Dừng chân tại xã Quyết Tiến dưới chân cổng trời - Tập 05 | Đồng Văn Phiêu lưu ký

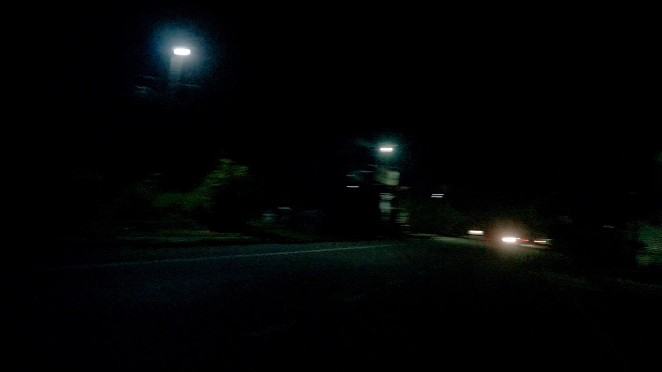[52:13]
Đây chính là trung tâm xã Quyết Tiến, tầm 1 km số 38 quốc lộ 4C. Đây có cơm phở, sẽ vào gọn suất cơm.